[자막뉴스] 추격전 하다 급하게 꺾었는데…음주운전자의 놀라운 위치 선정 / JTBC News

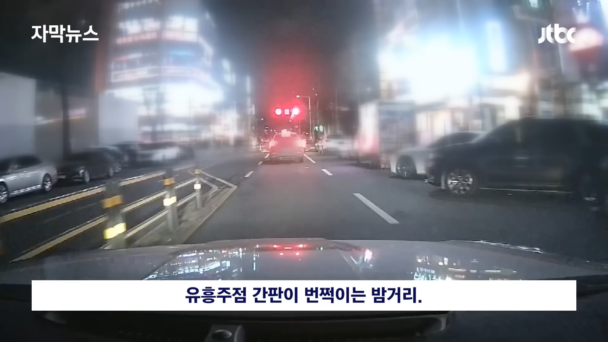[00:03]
술 취해 운전하는 것 같다는 신고를 받고 경찰이 출동합니다. 사거리에 선 검은색 SUV입니다. 경찰차가 뒤에 따라 붙자 도망가기 시작합니다. 이면도로에 진입해 속도를 높이고 행인들과 아슬아슬 스쳐 지나갑니다. 급정거를 시도하고 이면도로를 한 바퀴 돌아 애초 사거리로 돌아왔습니다. 진로를 막는 다른 경찰차를 피한 뒤 다시 속도를 냅니다.